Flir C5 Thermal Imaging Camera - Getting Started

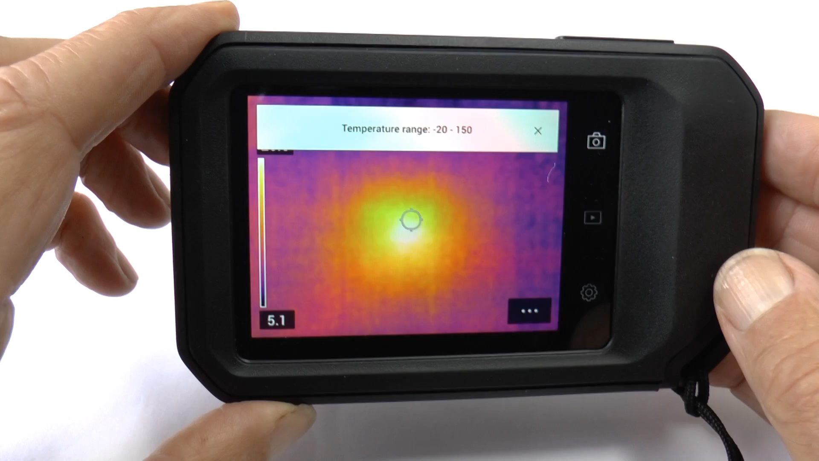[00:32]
range that's in use and for example here is a thermal image of my coffee.
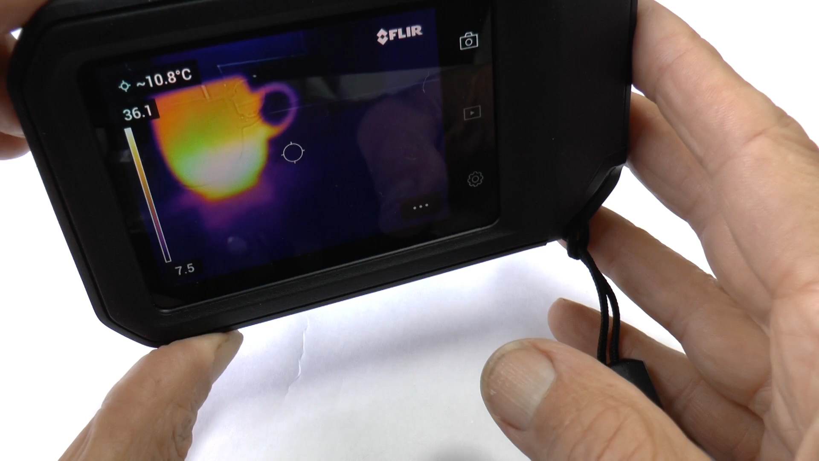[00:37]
On screen: spot 10.8°C
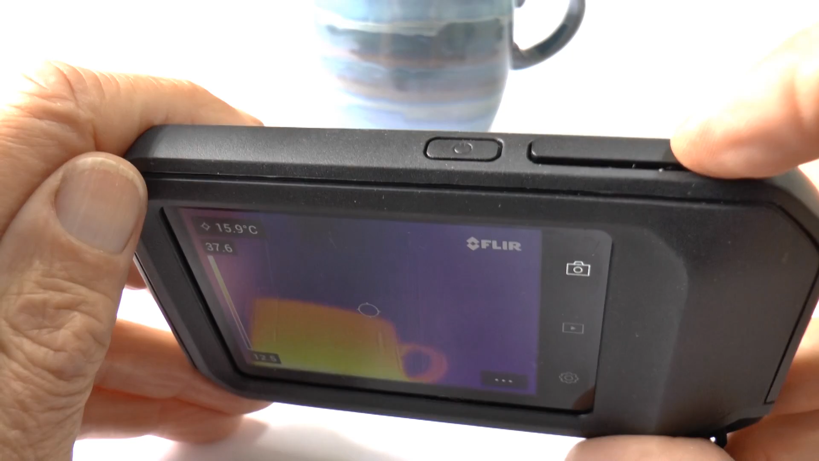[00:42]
On screen: spot 15.9°C
Now to take an image you need to press this large button on the top like on a digital camera and so there we are. I've just taken one and that little image
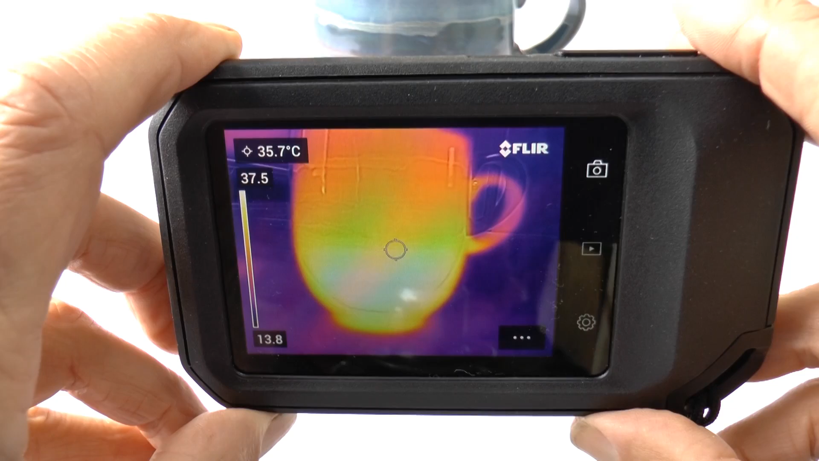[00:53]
On screen: spot 35.7°C
of your what you've just taken confirms you've got a picture saved
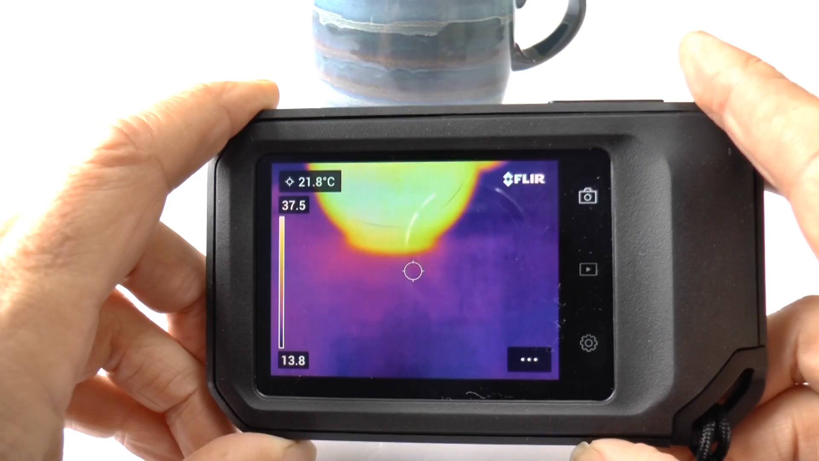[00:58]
On screen: spot 21.8°C
and you can review these with this center
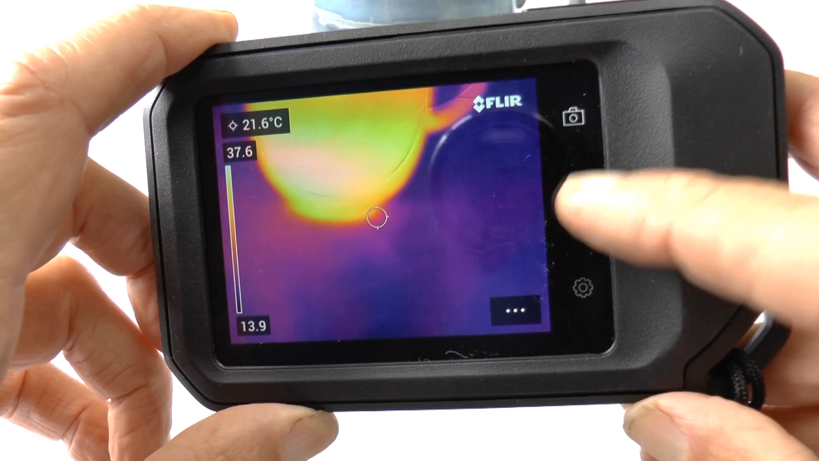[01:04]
On screen: spot 21.6°C
button and the kind of play button here and so here is my gallery
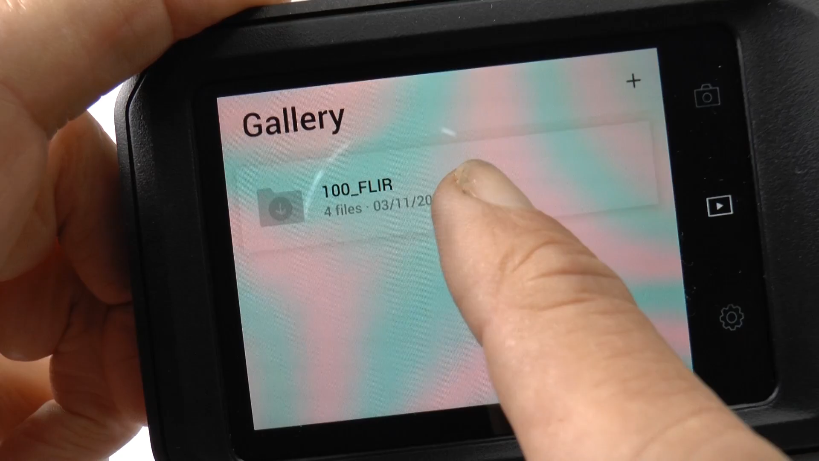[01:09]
and in there oh I've already got two images of
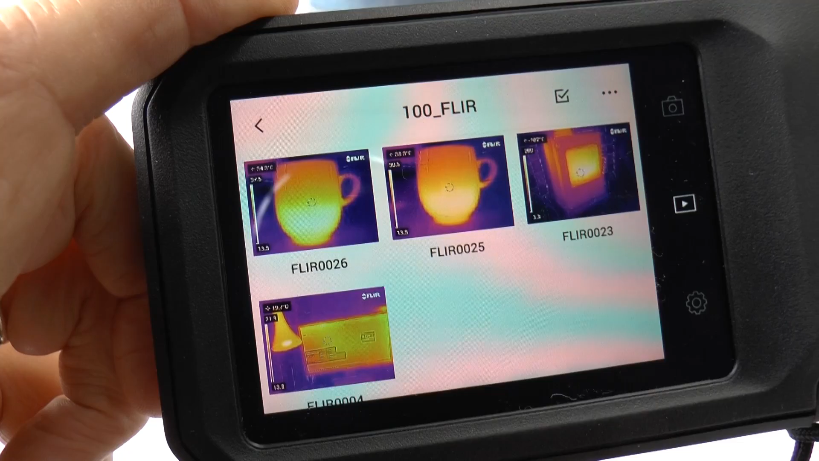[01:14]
mugs and some earlier things and if I click into one of these
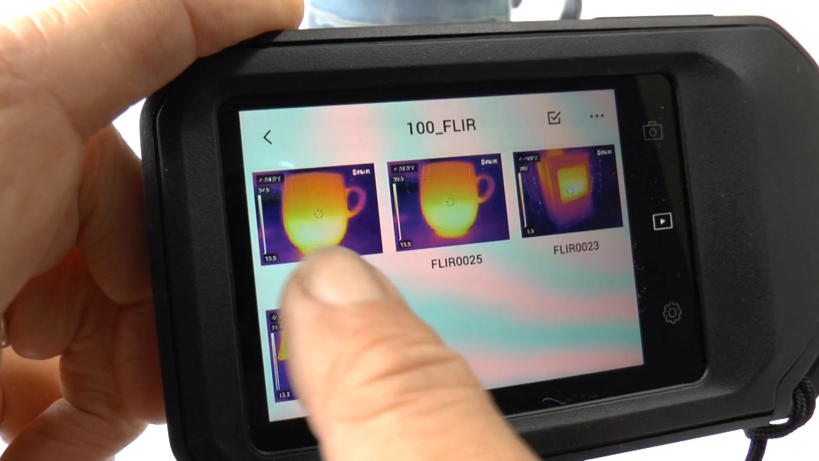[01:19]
then you'll see that we're actually storing both an infrared and a visible image and you can do some more processing on this afterwards if you want.